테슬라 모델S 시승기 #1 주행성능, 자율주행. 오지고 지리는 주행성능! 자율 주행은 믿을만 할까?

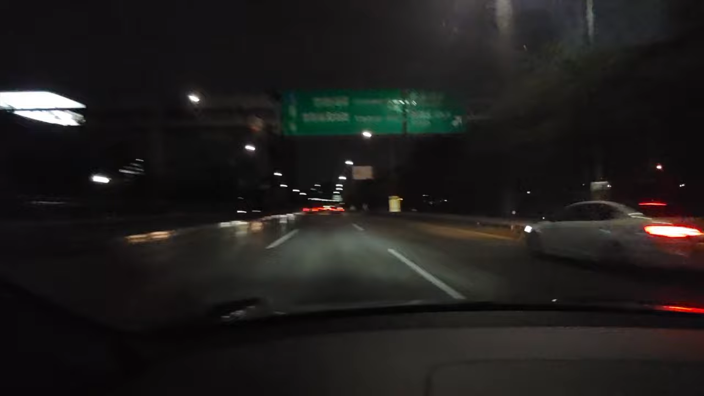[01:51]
없어요 그래서 이 상황에서 두번 딱딱 해서 오토파일럿을 켰습니다
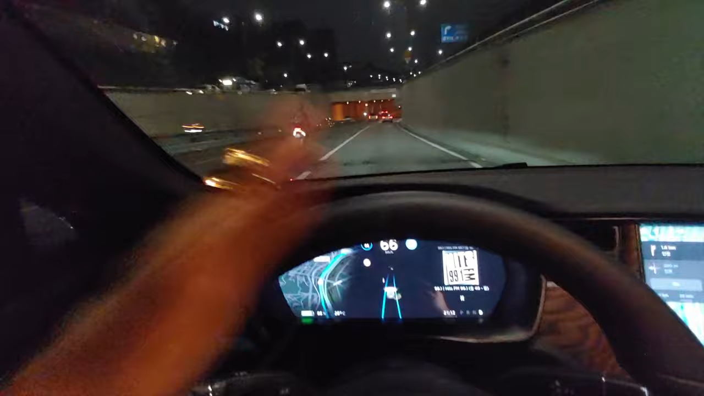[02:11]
그리고 뭐 열심히 달려보고 있고 제가 지금 핸들에서 손을 놨어요 완전 손을 완전 놔버리면은 좀 오랜 시간이 지나서 경고가 뜨긴 하거든요 근데 일단은 보여드리려고 손을 완전히 떼보겠습니다 그리고 제가 액셀 라든가 브레이크라든가 그런것도 전혀 밟지 않는 상태고요 발도 그냥 다 뗐어요 그리고 손도 완전 뗐고요 근데 뭐 코너링 라든가 그런걸 얘가 알아서
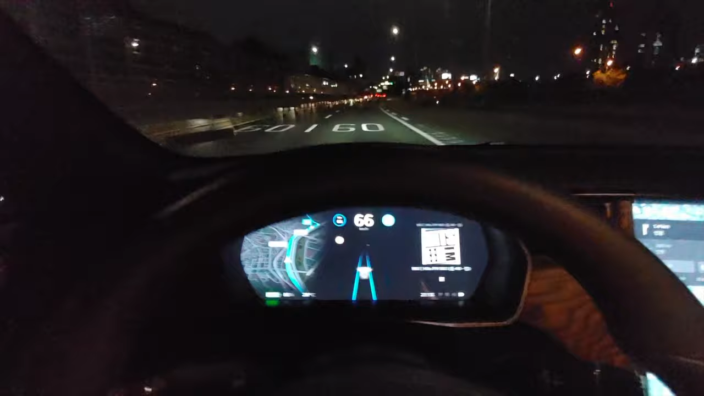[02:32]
하고 있습니다 근데 손을 너무로 떼고 있었어가지고 삐빅하면서 경고가 떴어요 그래서 손을 다시 올렸습니다 그렇긴 한데 손을 제가 올리긴 했는데 제가 힘을 뭐
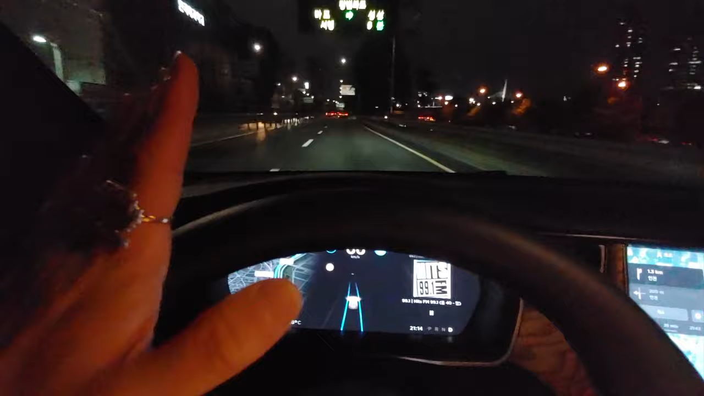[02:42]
압력을 가하게 줬거나 뭐 그러진 않고 그냥 살짝 얹어 놓은 정도 그 정도 느낌으로만 손을 올려 놓고 있습니다 너무 느린데 좀 더 속력을 낼 수 없나 아 오토파일럿 켜놓은 상태에서 제가 액셀을 밟으면은 가속이 되네요 또 이
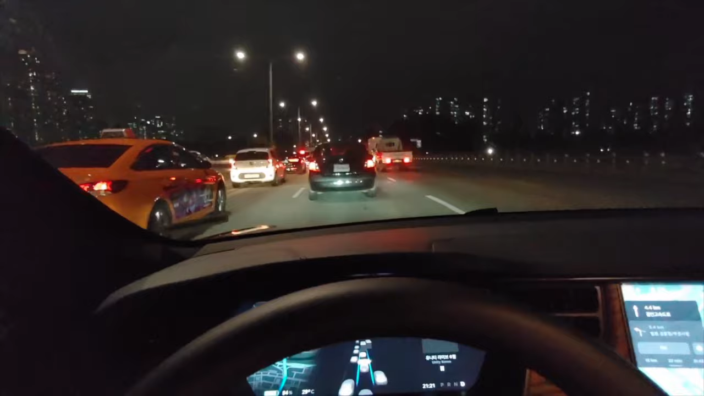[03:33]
고속도로긴 한데 와 진입점이라서 차량이 꽉꽉 억히네 그리고 차 막히면은 뭐 앞선 차가 서면은 잘 서고요 차가 출발하면 잘 갑니다 이렇게 해서 차가 갑자기 끼어든 상황에서도 다 대처를 하네요
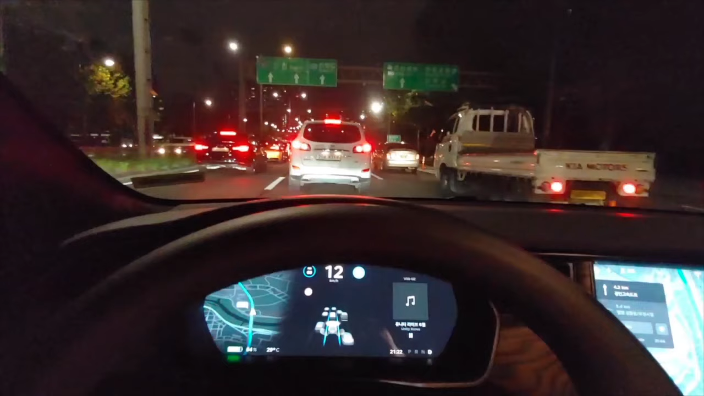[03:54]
지금 차선이 합쳐진 구간이거든요 차선이 합쳐진 구간이라서 껴들기가 많이 심하게 일어날 거예요 아마 그래서 이럴 때 방어 운전을 잘 하는지 뭐 계속 한번 봐보겠습니다 밖에서 내가 찍는 게 보이나? 왜 안 껴들지? 보통 여기서 장난 아니게 뭐 눈치 싸움이 되게 일어나는데 어 네 아니면 테슬라라서 안 껴들 수도 있고 보통 여기서 장난 아니거든요 이 틈만 보이면 막 비집고 들어와야 되는데 왜 이러지?
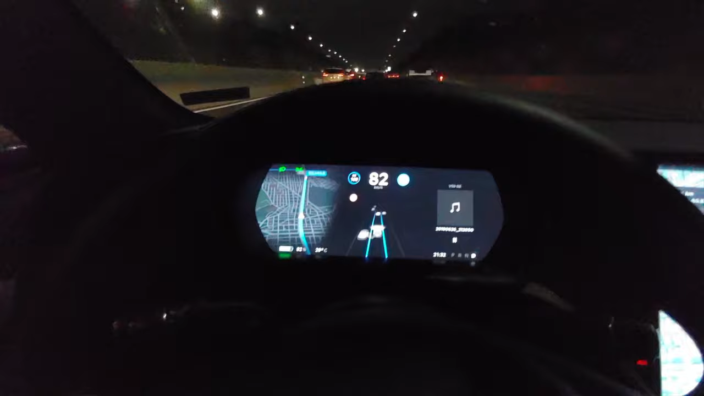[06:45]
오랫동안 이 핸들을 안 잡고 있으면 경고가 뜨긴 하거든요 근데 그 전까지는 일단 한번 살펴봐 볼게요